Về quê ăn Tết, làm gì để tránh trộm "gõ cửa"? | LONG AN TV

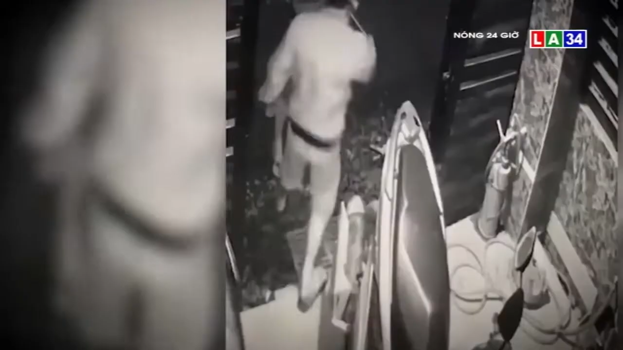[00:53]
Phát hiện có camera ghi hình, một tên trộm tìm cách vô hiệu hóa.